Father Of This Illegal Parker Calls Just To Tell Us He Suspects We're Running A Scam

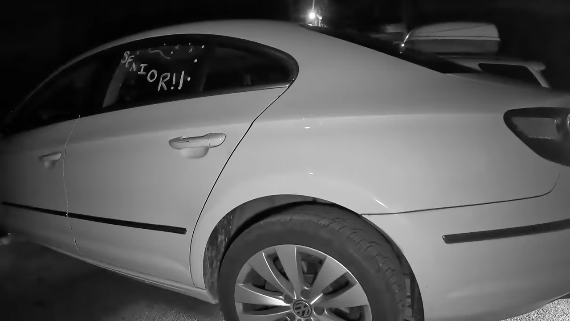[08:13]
Nah, I think it'll be okay. We can move it. Pull it up. Do they just leave it here? Must be.